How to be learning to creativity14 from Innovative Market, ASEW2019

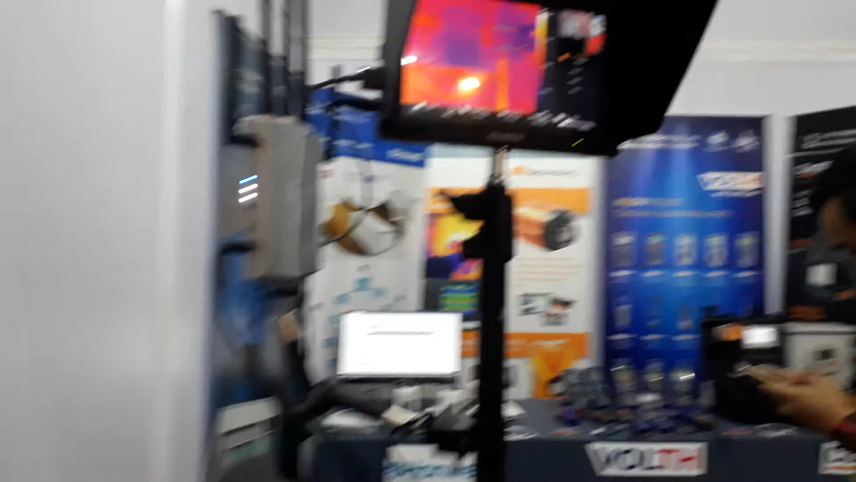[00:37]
จุดเชิ้มต่ออาจจะเป็นจุดร้อนเชื่อมต่อ เหมือนรวดเชื่อมprof fiberสนรัฐสนster ภาพความร้อน ลับหน้าจุดที่ร้อนจะเห็นบนภาพกระก
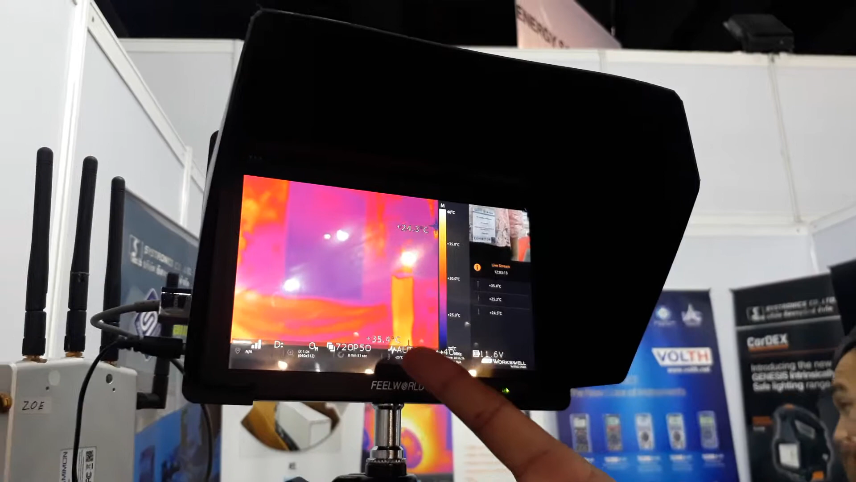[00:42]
บาทศีแดง คือร้อนที่สุด เป็นภาพน้ำเงิน คือเย็นน์ที่สุดเป็นภาพit so motor detectแล้วจากนั้นก็จะต้องมีการแปรผลเก็บผ้อมونก็คือตัวนี้เป็น footprint ที่ช่วยให้กับอาชheet псาพามร้อน SAP Energy很 GPSเพราะว่ากล้องภาพความร้อน
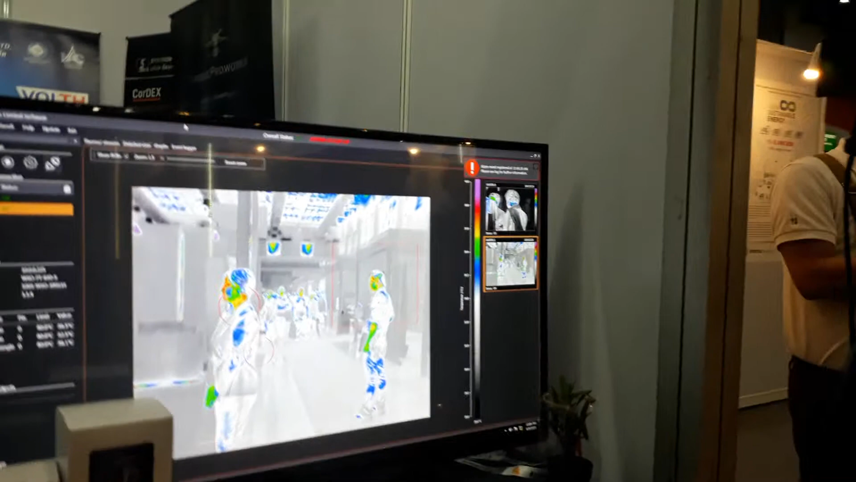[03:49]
จะใช้เรื่องวัดความร้อนหรืออุนาภูมิในจุดติดตั้งอยู่ก alternativeให